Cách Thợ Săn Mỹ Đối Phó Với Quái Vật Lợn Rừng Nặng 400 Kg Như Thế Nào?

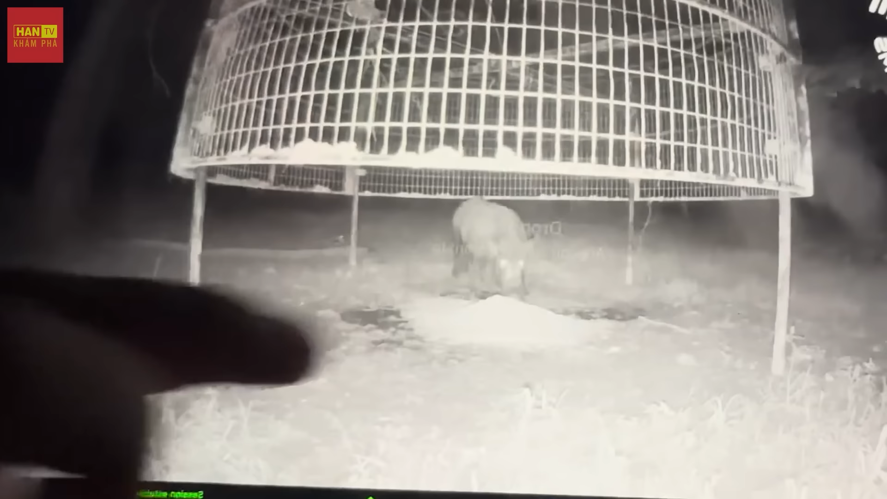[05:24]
Ngoài phương pháp săn bắn, phương pháp bẫy cũng được các thợ săn sử dụng để săn bắt những con lợn rừng khổng lồ. Bẫy thả là một loại bẫy hiệu quả được thiết kế lồng bẫy trao trên cao giúp cho lợn rừng có thể nhìn xuyên qua bẫy từ mọi phía, cho chúng cảm giác an toàn hơn.
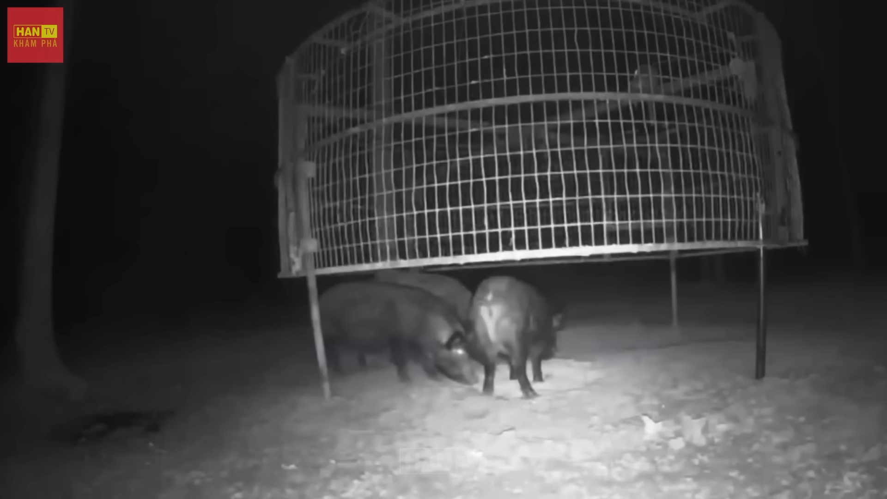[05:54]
Các thợ săn thường sẽ thu hoạch lợn rừng vào sáng sớm ngày hôm sau.
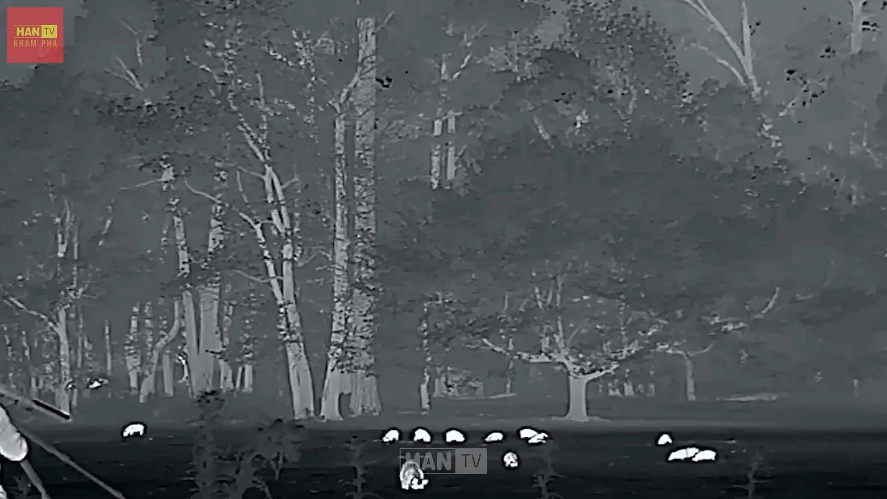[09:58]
Tuy nhiên, với sự phát triển của công nghệ bao gồm thiết bị hồng ngoại và vũ khí hiện đại,
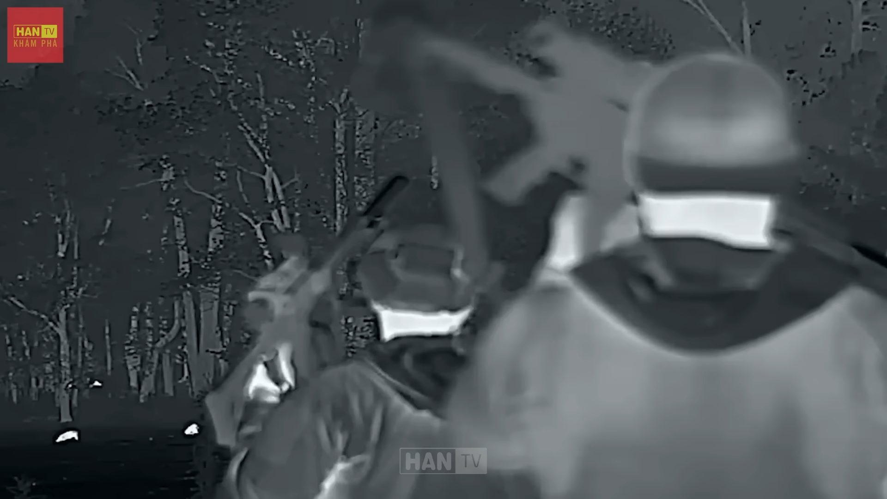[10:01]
việc săn bắt lợn rừng đã trở nên hiệu quả hơn,
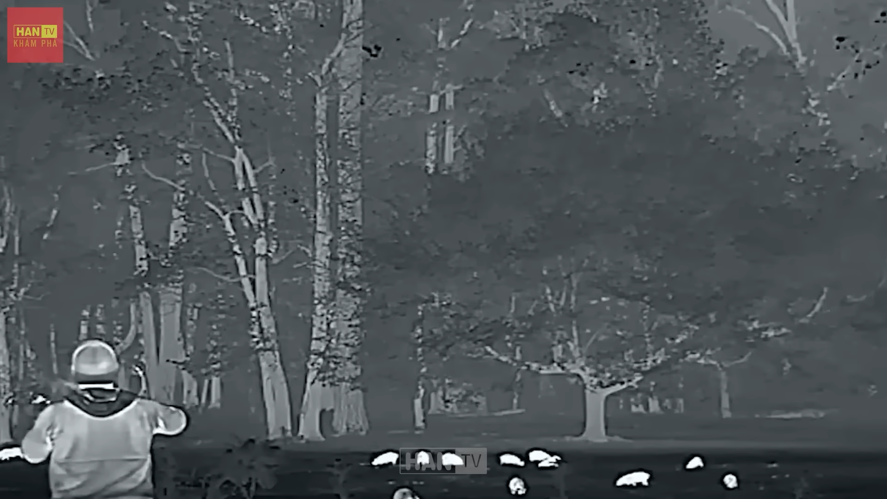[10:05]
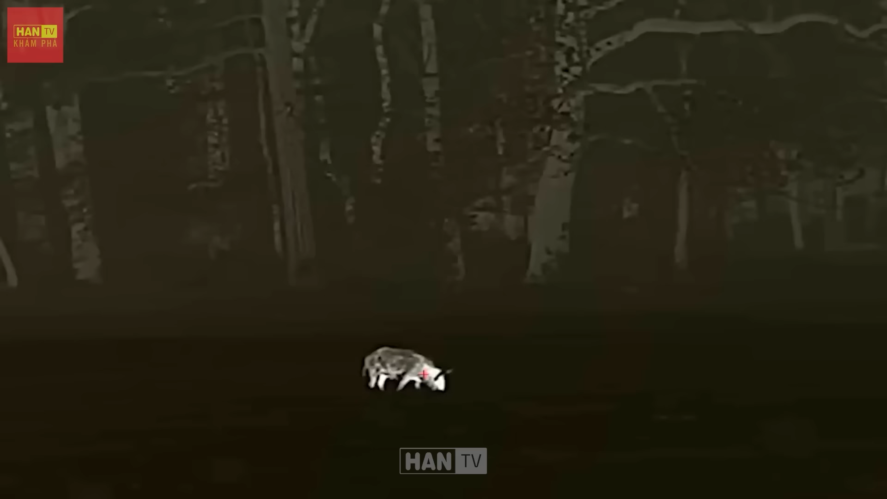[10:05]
đặc biệt là vào ban đêm khi chúng hoạt động mạnh.
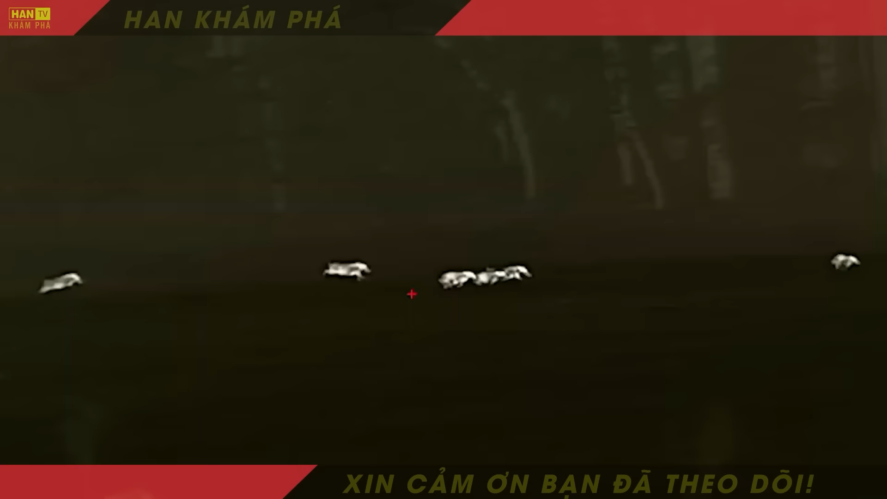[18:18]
Tiếp theo, chúng ta hãy theo dõi những người thợ săn trong những buổi săn lợn rừng buổi đêm của họ.
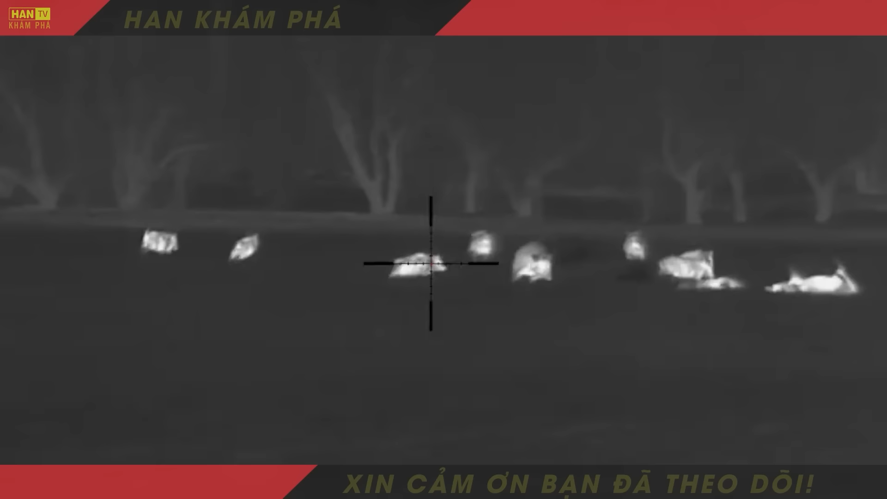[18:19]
Khi màn đêm buông xuống là lúc lợn rừng đi tìm kiếm thức ăn nhiều nhất.
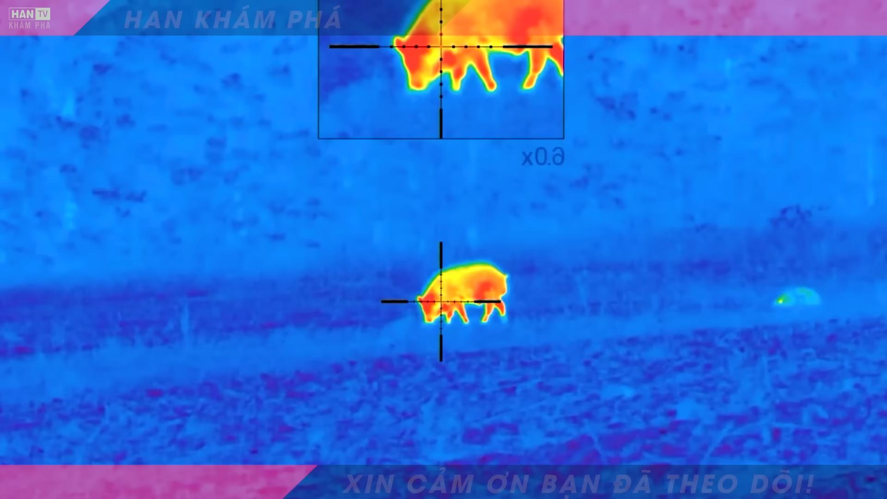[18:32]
các thợ săn từng sử dụng súng ngắm nhiệt hoặc thiết bị hồng ngoại để dễ dàng phát hiện lợn rừng và hại gục chúng.